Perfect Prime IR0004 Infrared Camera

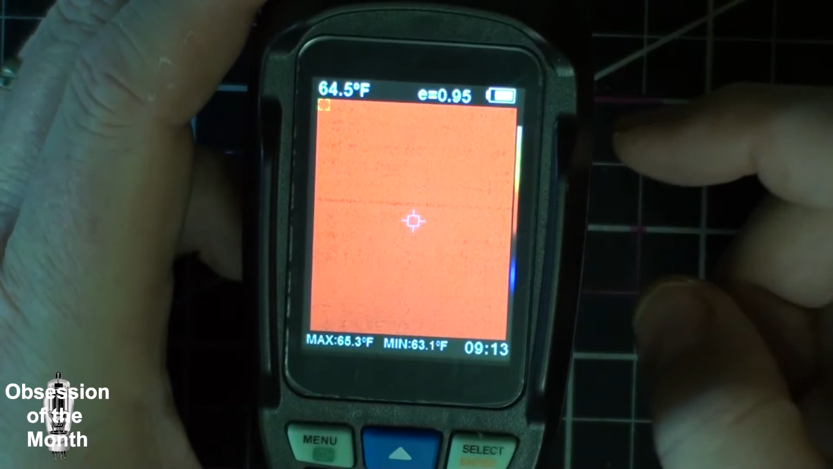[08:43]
On screen: spot 64.5°F, max 65.3°F, min 63.1°F
you notice it says it's 64.5 degrees Fahrenheit I am pretty much certain that it is not that temperature this is not that temperature
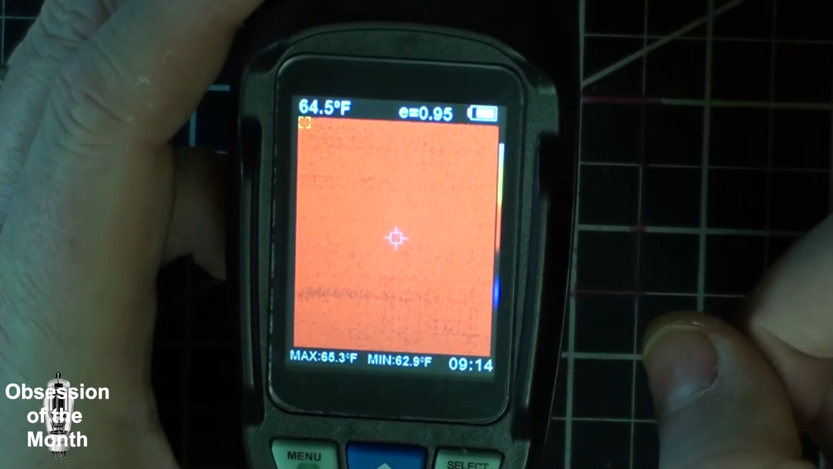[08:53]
On screen: max 65.3°F, min 62.9°F
you can mess with the emissivity I don't know if there's any way to calibrate this but I didn't really buy this for accuracy I bought it mostly
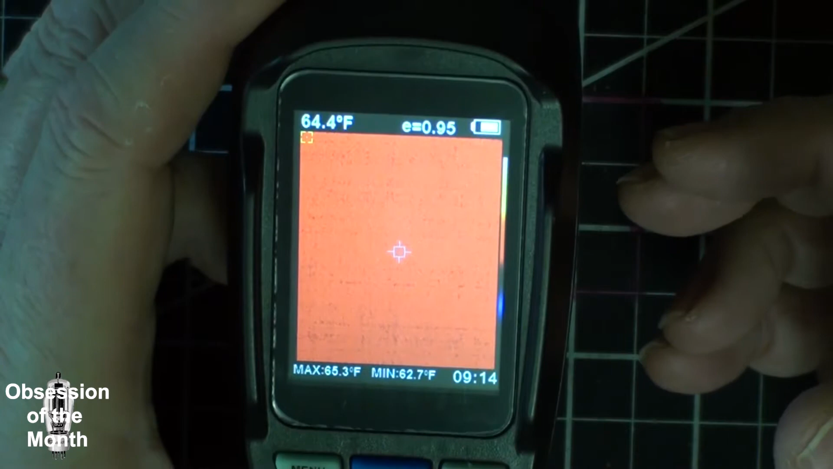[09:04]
On screen: spot 64.4°F, max 65.3°F, min 62.7°F
to be able to identify hot spots in electronics and other things
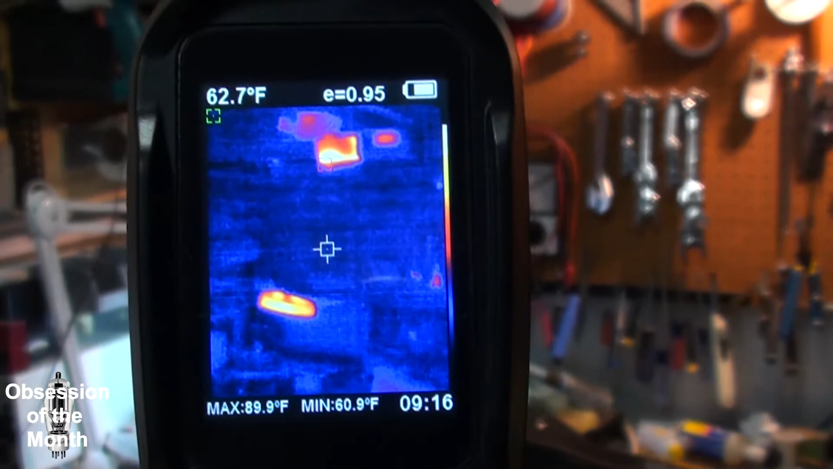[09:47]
On screen: spot 62.7°F, max 89.9°F, min 60.9°F
do some zooming in and you can see that it's picking up
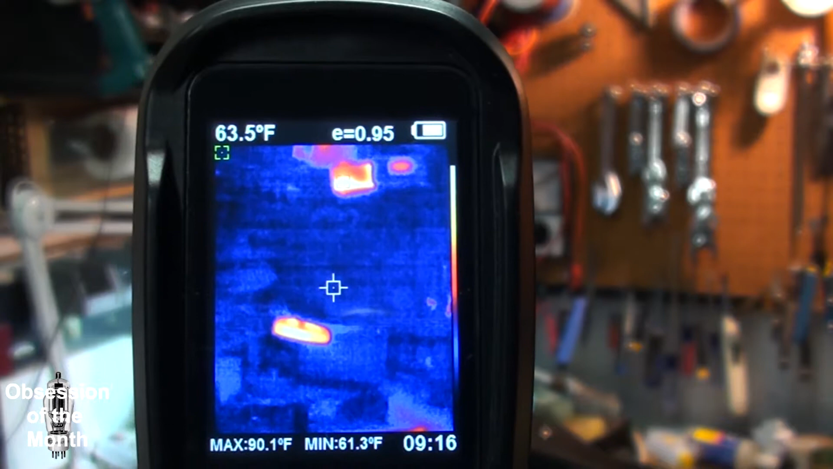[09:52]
On screen: max 90.1°F, min 61.3°F
the light and my camera the power supply I've got up there the car stereo and you'll notice that
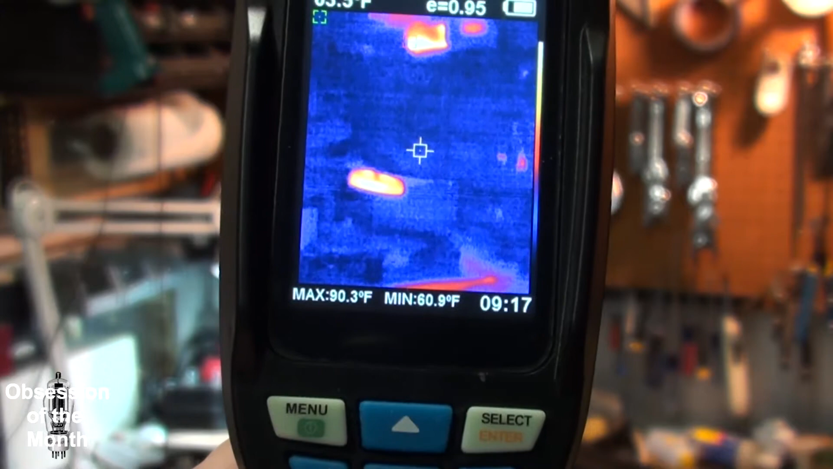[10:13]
On screen: max 90.3°F, min 60.9°F
there's a red dot that's on the
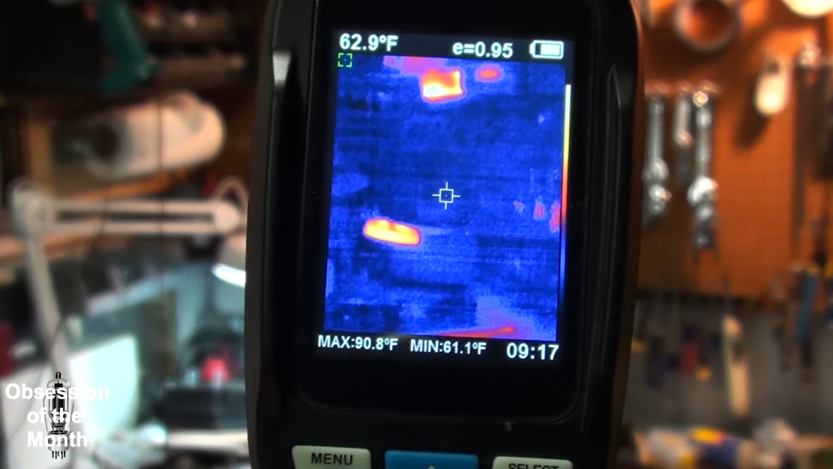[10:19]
On screen: spot 62.9°F, max 90.8°F, min 61.1°F
thermal imager I'm sorry on the that little monitor up here there's a little monitor
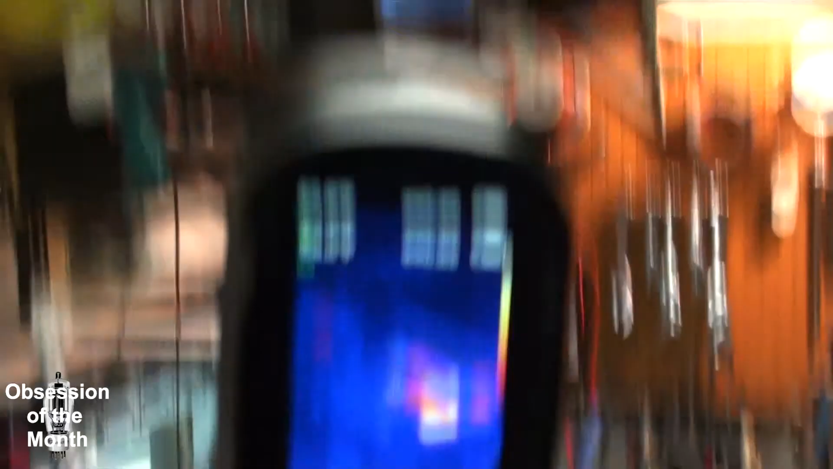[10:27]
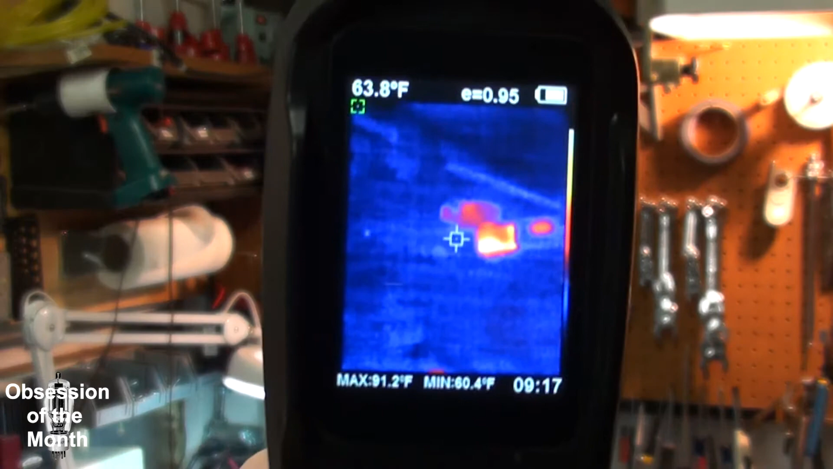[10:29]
On screen: spot 63.8°F, max 91.2°F, min 60.4°F
and if you can see there's a little red there's a red
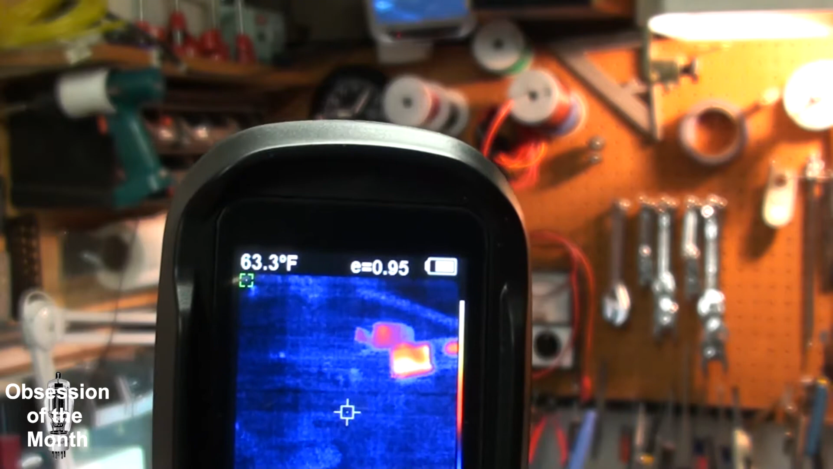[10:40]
On screen: spot 63.3°F
spot here that keeps looking for the hottest object and then there's one that's looking for the coldest object so if we move the red
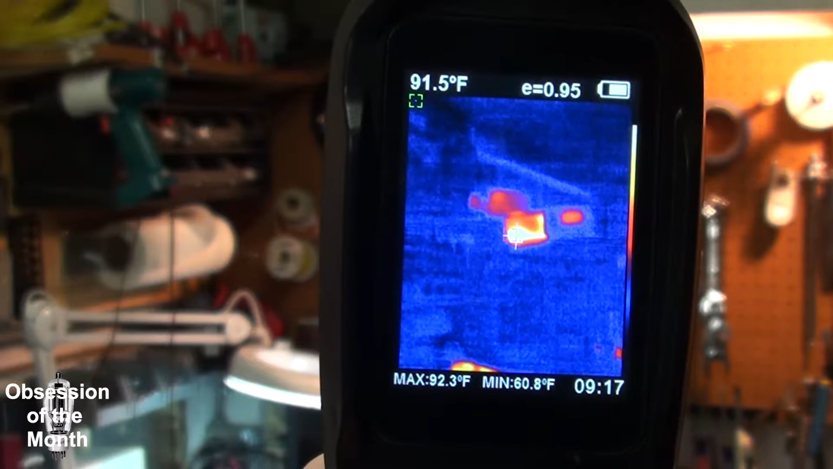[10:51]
On screen: spot 91.5°F, max 92.3°F, min 60.8°F
and white together we get a temperature reading of the monitor
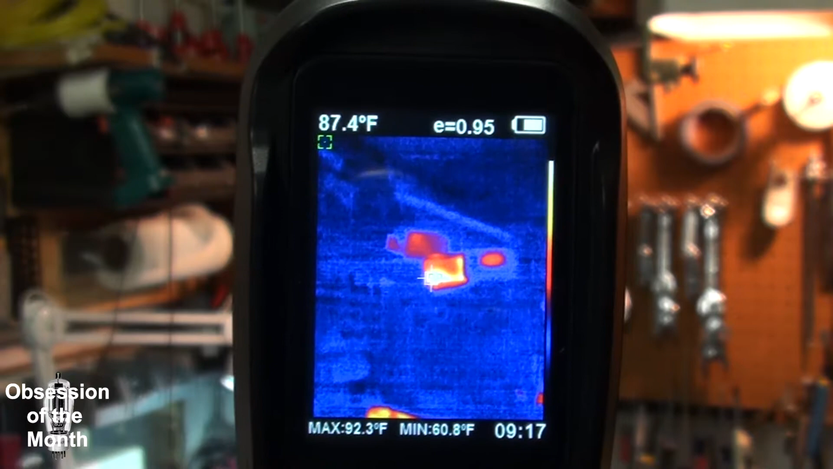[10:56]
On screen: spot 87.4°F, max 92.3°F, min 60.8°F
so now I'm going to change the color palette to something that looks more like FLIR
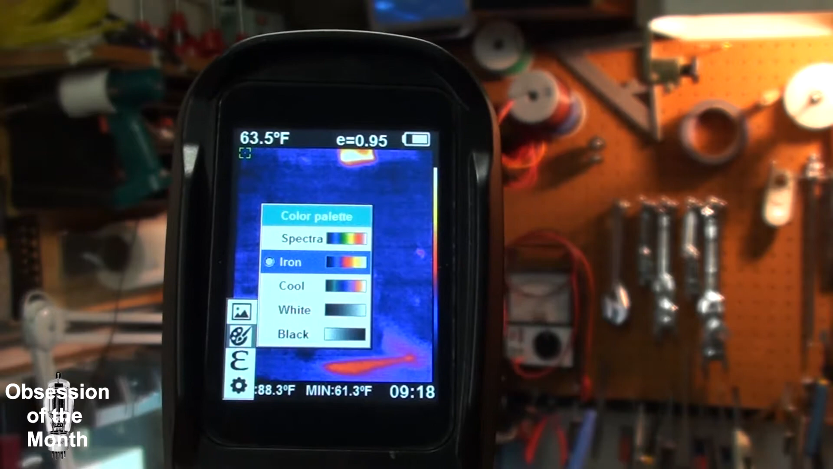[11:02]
On screen: spot 63.5°F, min 61.3°F
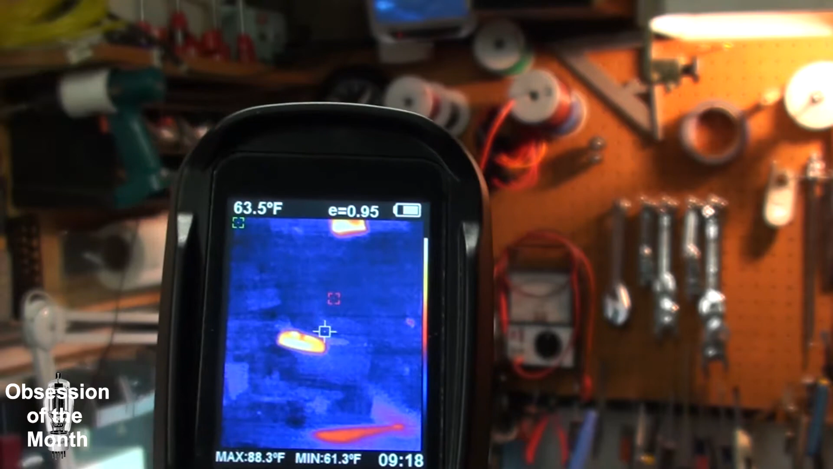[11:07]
On screen: spot 63.5°F, max 88.3°F, min 61.3°F
and
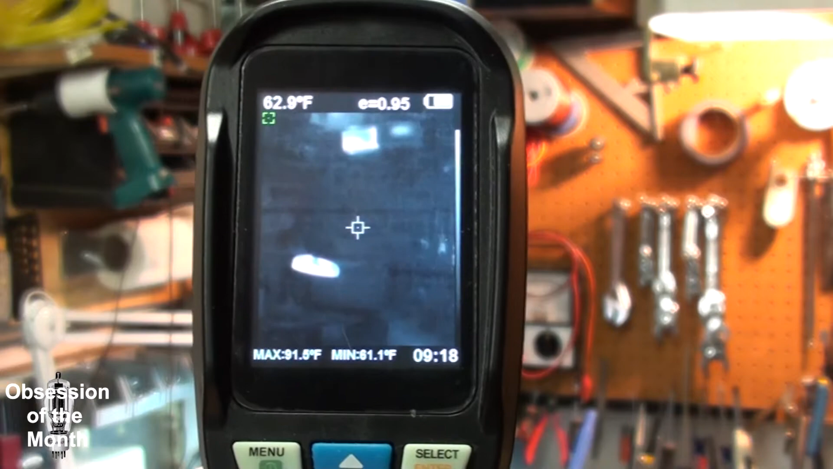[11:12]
On screen: spot 62.9°F, min 61.1°F
you'll see that it changes to black and white image if I hit the left arrow and then cycle through it it will start bringing up